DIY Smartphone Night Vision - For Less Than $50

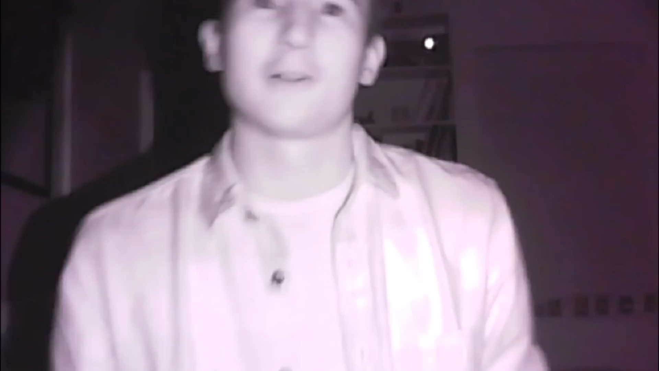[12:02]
around the room and see what we got here's the back wall that we were looking at and
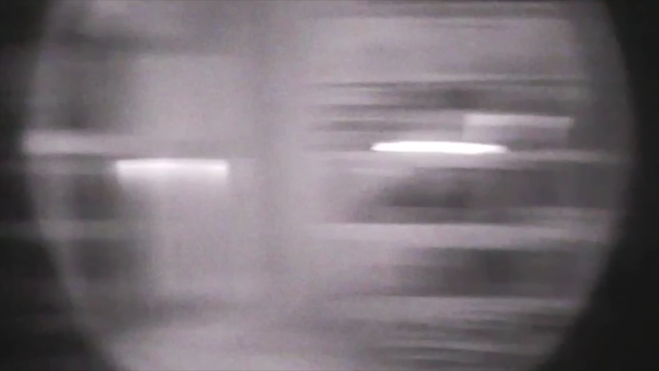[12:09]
here is the camera that we were looking at that's you
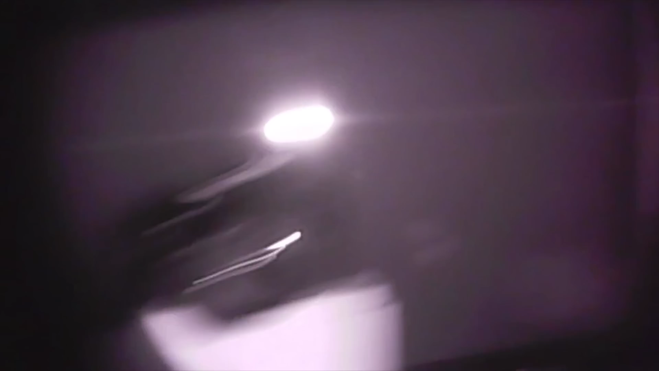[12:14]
guys and
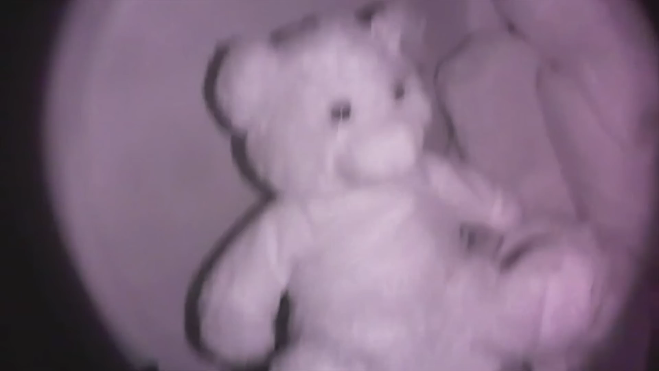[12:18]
everything is looking pretty good Wow
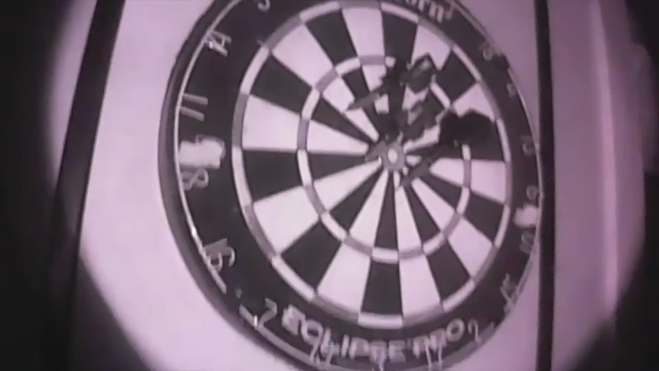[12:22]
the room really does just light up well that's awesome okay wow that was a lot of fun I